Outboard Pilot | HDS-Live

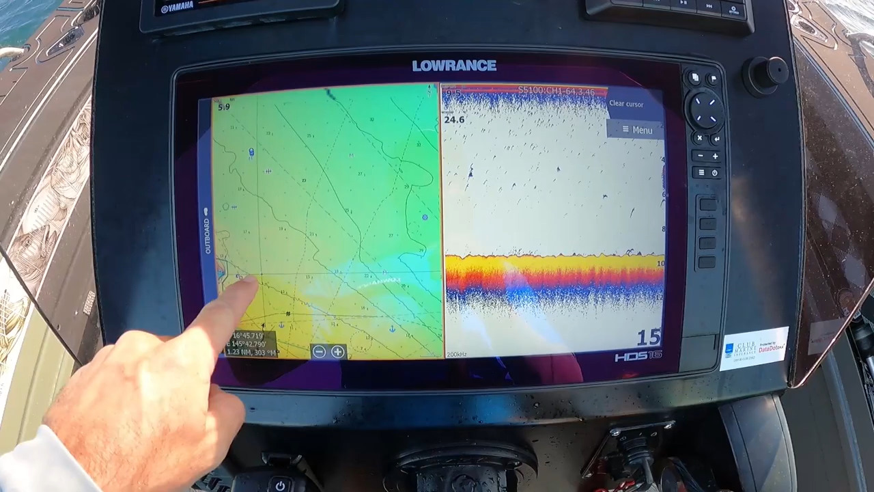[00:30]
setting your course so I'll just show you quickly we're going to head out towards
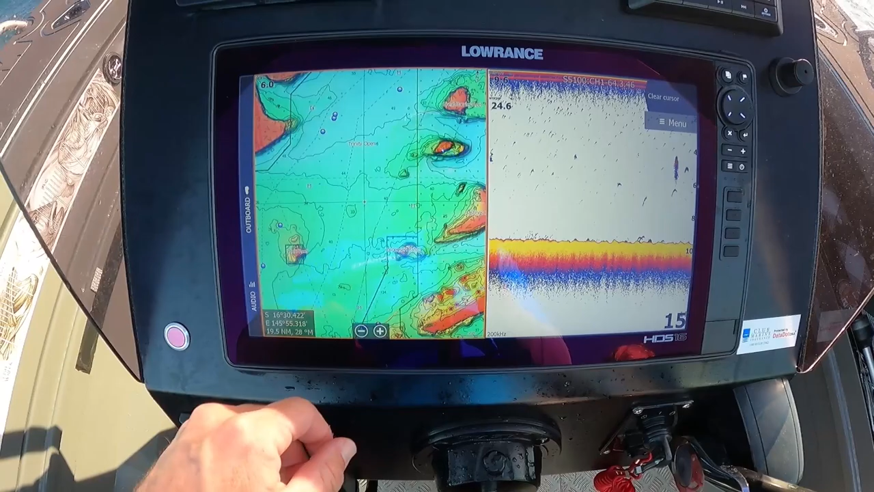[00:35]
out the reef so we'll say here head into your menu if you hit the go to navigation
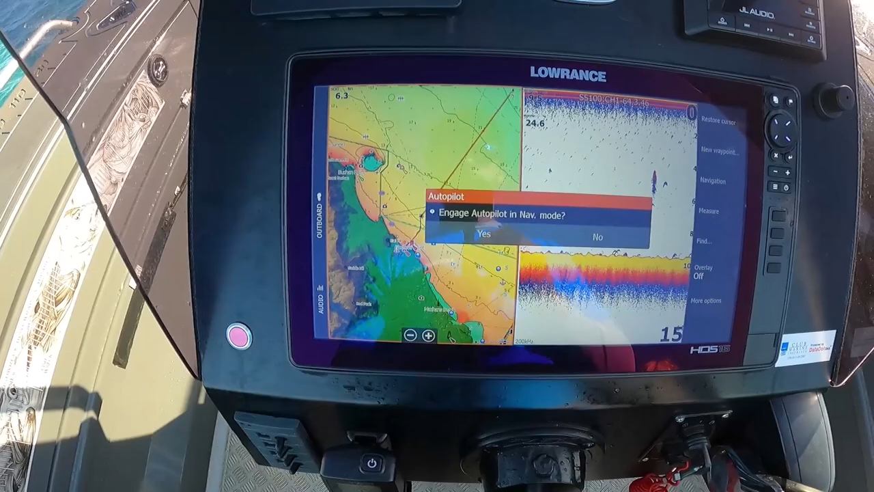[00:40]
it comes up here straight away so engage autopilot yes
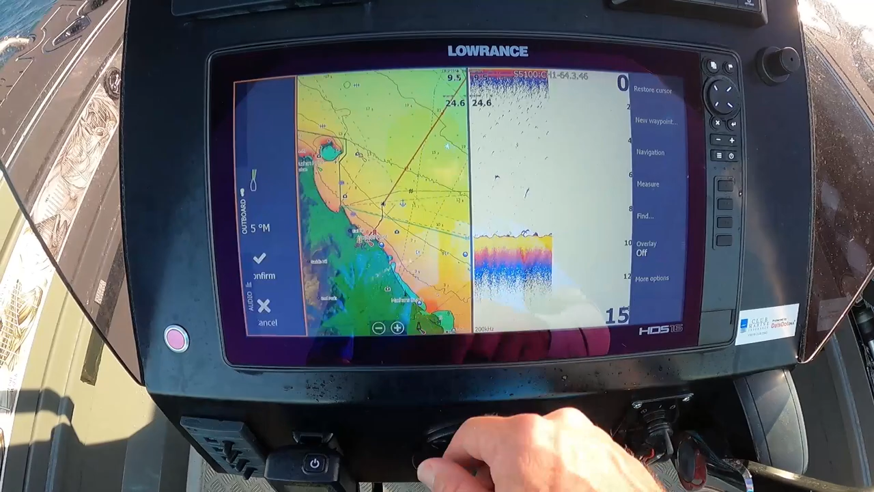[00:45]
it'll bring you across to the navigation screen hit confirm and we're good to go
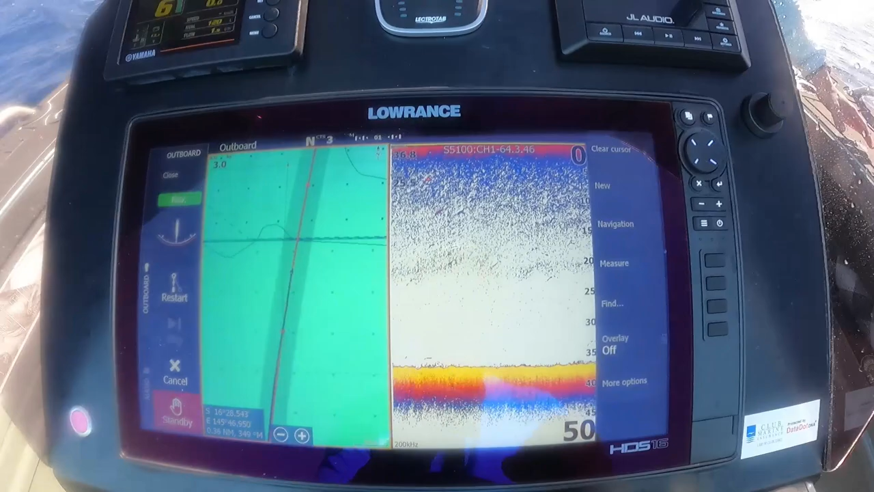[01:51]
you'll see hit new new route and then you can set your
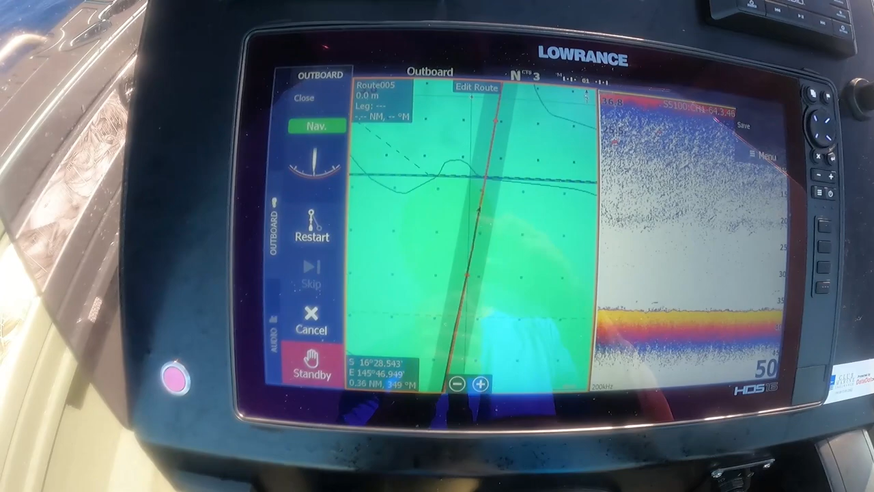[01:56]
your route on the screen so we're going to start from here and then we're going
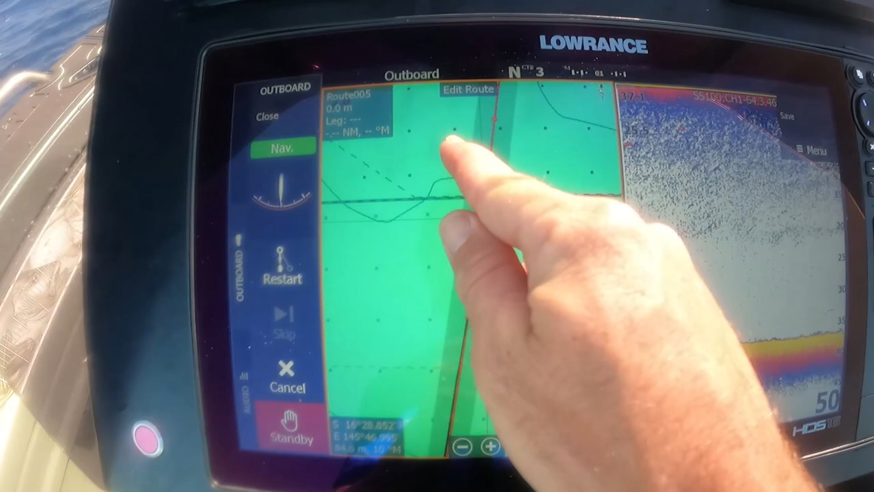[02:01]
to drive to here here here here
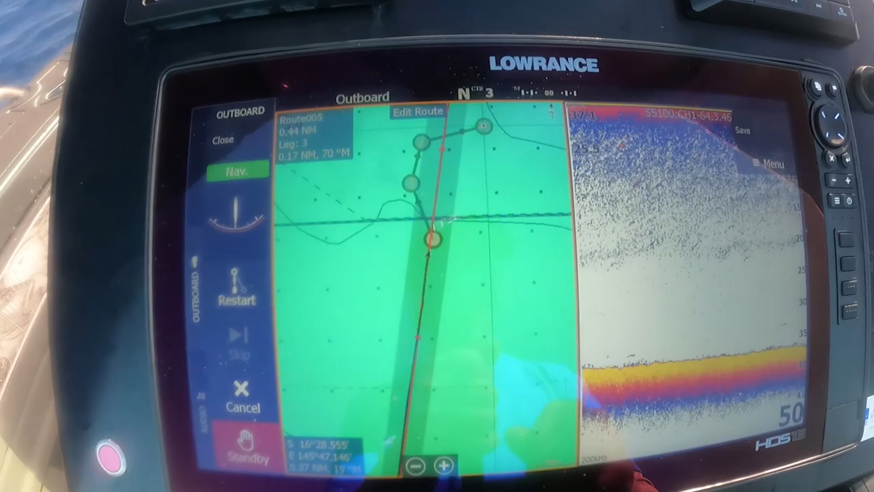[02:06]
once that's that's done hit save we'll call it whatever
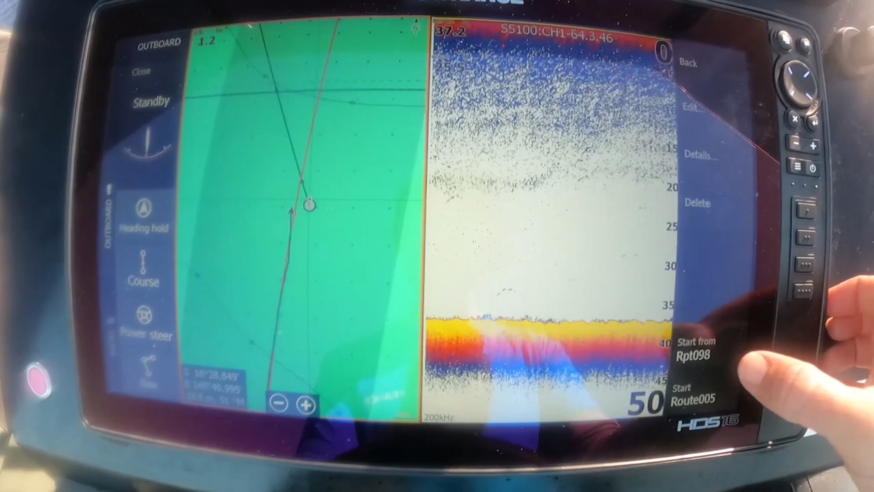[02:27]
so again here you want to
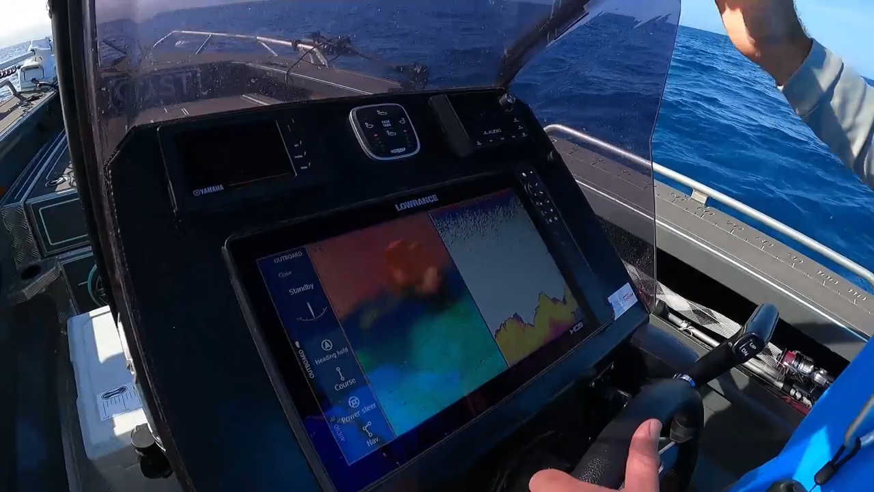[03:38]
So we've just rocked up. You've got the autopilot settings on the left hand side of the screen here so I'll hit heading hold.
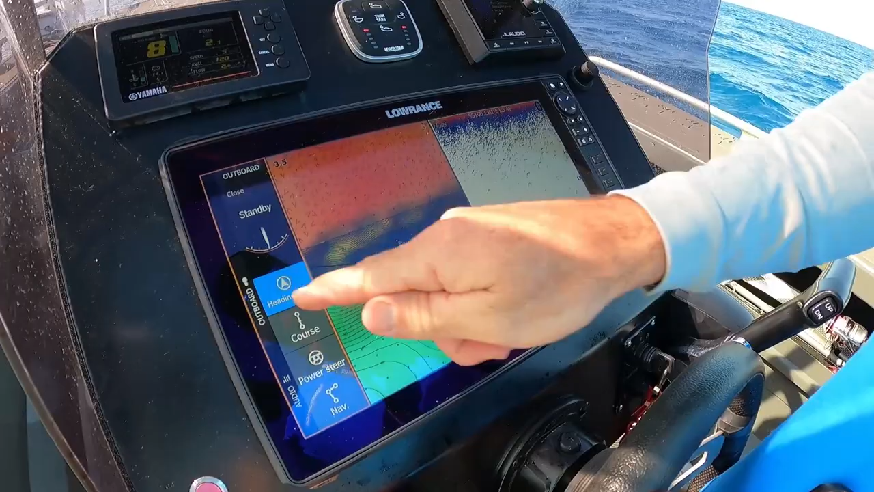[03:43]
You've got the adjustment so 10
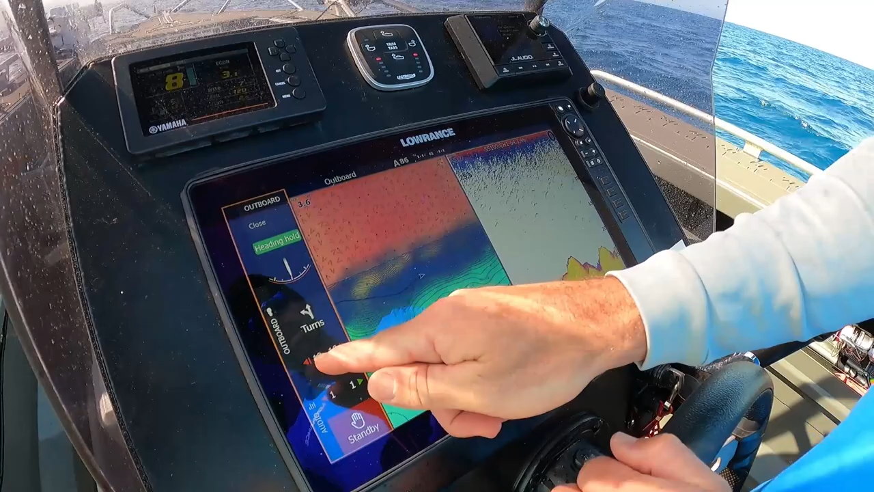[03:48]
degrees left or right or for your fine tuning down the bottom you've got your one degrees there.
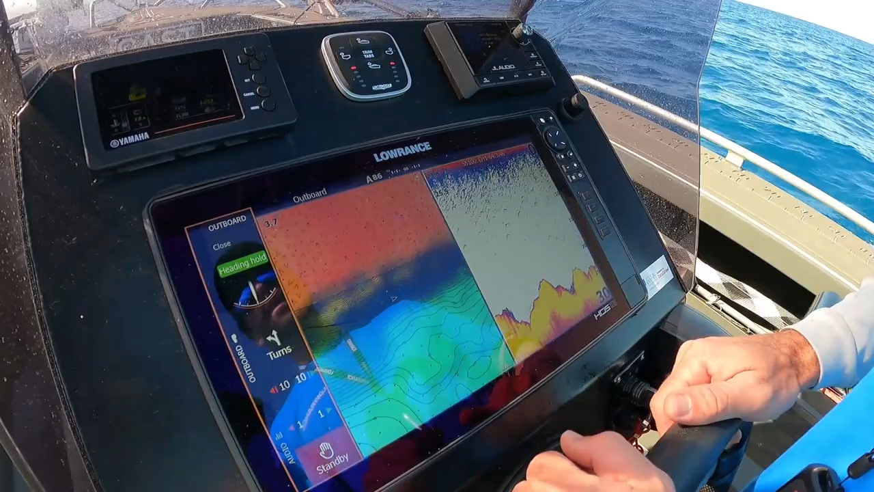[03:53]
So we'll use this one we'll just run in a straight line while I start to rig up.